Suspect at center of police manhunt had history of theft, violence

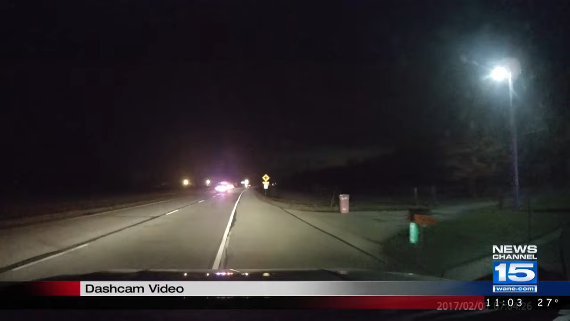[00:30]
A high-speed chase involving at least 13 police cars, all caught on dashcam video.
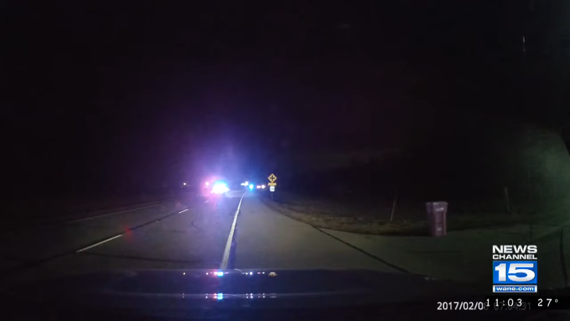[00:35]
A viewer driving on US 30 this morning found himself in the middle of it all. We now know police were after this man.